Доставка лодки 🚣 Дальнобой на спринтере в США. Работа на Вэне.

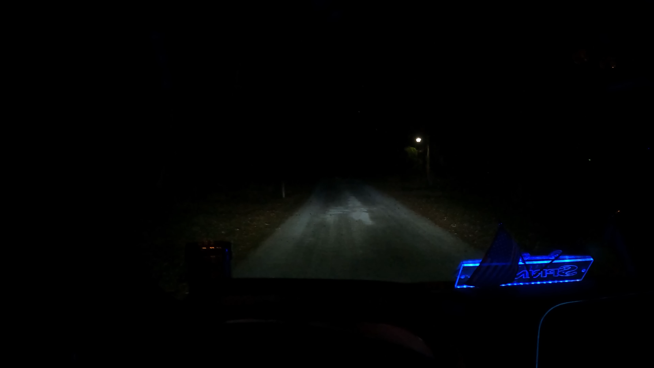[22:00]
Лес какой-то, гляньте. О, у нас тут животные. Смотрите, сейчас они испугаются, убегут. Да, уже убегают, жаль. Олени. В общем, security. О, еще один побежал. Сейчас не хватало мне, чтобы они вот тут еще передо мной бегали. И сейчас отцепляемся. Начинает уже дождик моросить. Где вы здесь, ребята? Там вон где-то в темноте, друзья. Ничего не видно.
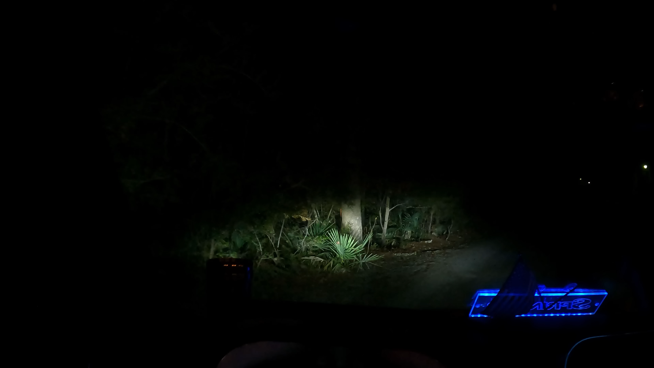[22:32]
Это здесь грунтовка, частный сектор. А все под этим, скажите, под воротами. Частная резиденция, можно сказать. Так что темно. Сейчас будем отцепляться в темноте. Главное, чтобы дождь сильный не пошел.
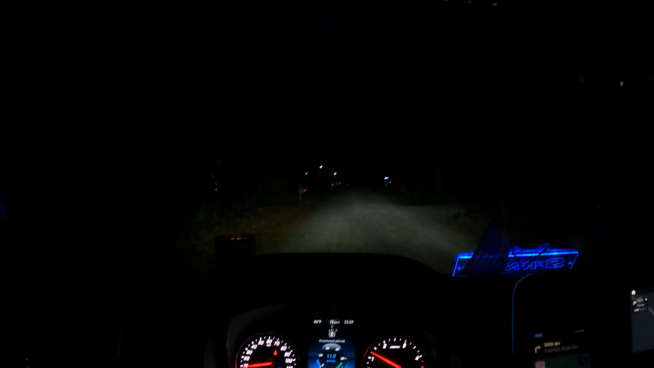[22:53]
Вот это самое главное. О, домики тут светятся, смотрите как.
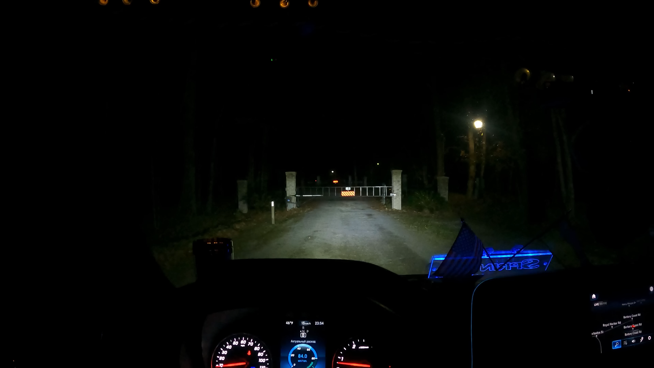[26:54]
До новых встреч. Ой-ой-ой, оно еще вовнутрь открывается, эти ворота. Видите, под воротами все. Все засекречено, все. Все вот так вот, видите. У нас тоже так. Я вот люблю такие комьюнити, которые под воротами. Это значит, у тебя приватность.
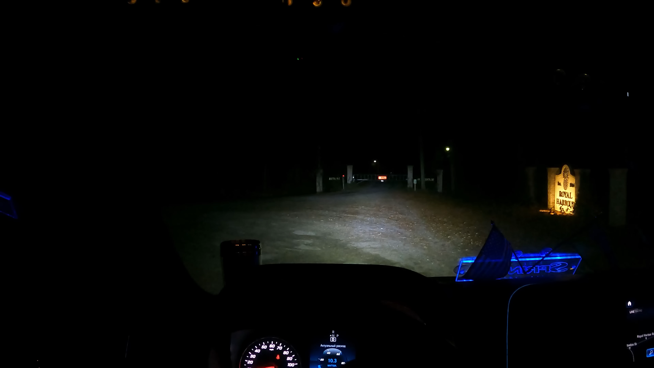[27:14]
Значит, у тебя никто чужой особо не попадет.